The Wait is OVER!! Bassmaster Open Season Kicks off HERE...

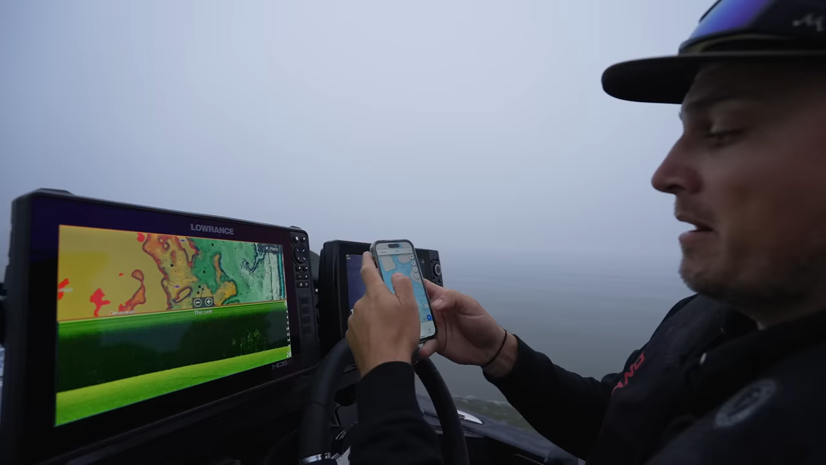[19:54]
over here we got the Humminbird over here and obviously down scan and side scan right now but we're scanning and I got my phone out too which we're looking at a lot of these different roadbeds some of them exist some of them don't you guys know mapping
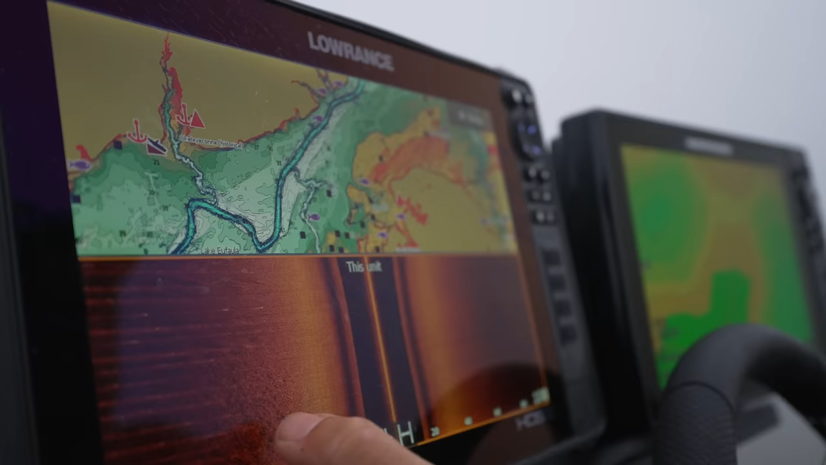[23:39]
hard to see if there's fish on shell beds too I'm gonna turn around and crank that
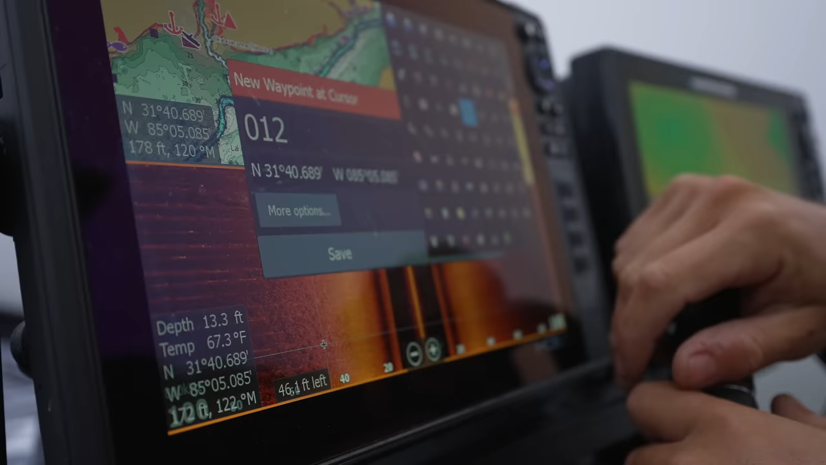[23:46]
On screen: depth 13.3 ft, water 67.3°F
really quick what should I do for shell bed something fun this guy I like that
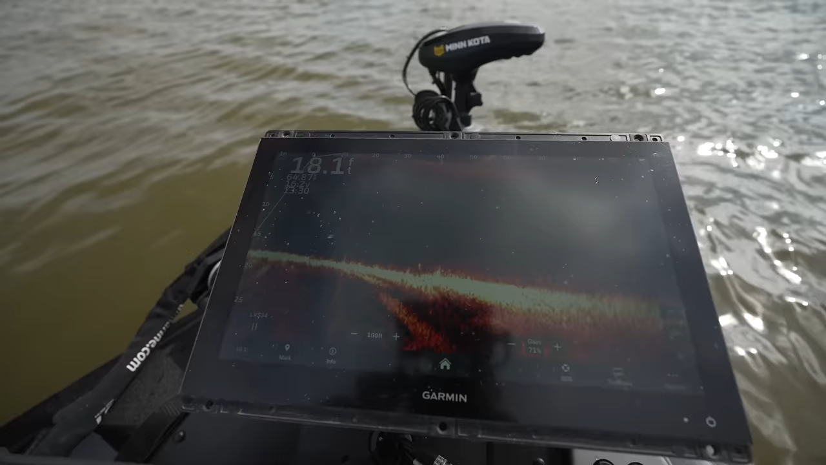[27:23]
but there's like mega school here I got another one